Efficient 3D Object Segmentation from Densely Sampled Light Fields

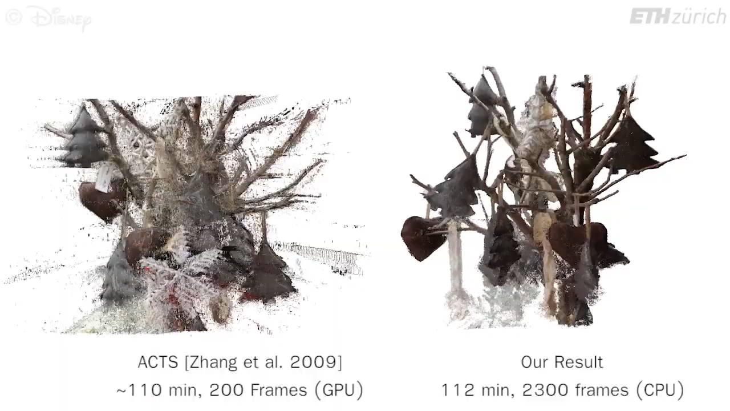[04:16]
ACTS generates per-image depth maps, which we project into 3D space.
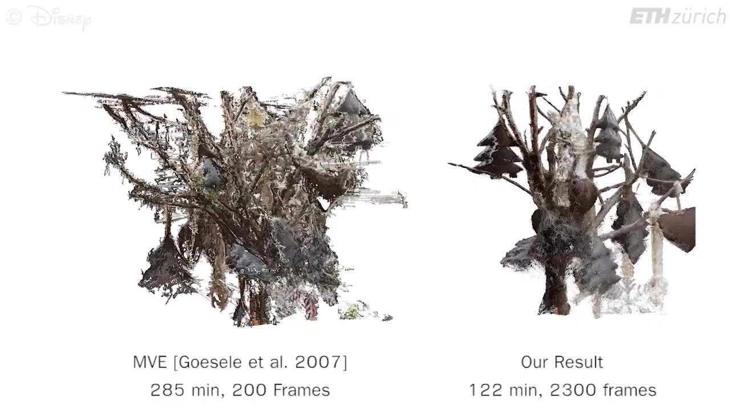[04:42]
and meshes computed with the floating surface technique of Furman and Goeseler.